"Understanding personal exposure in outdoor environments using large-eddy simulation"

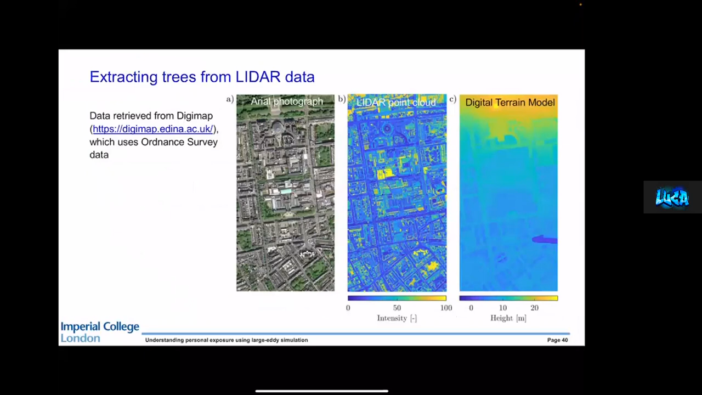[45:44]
is that we use ordnance survey data and we manipulated that such that we could get a tree map so we extract from the digital data
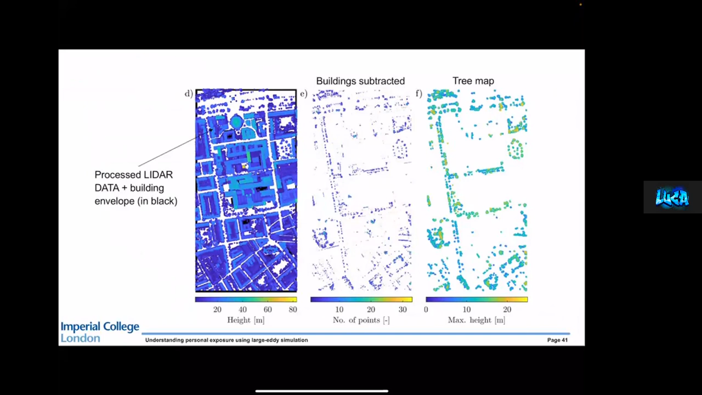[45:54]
we extract the tree map and then we superimpose our buildings which we already had with the tree map to get the domain you see on the right um so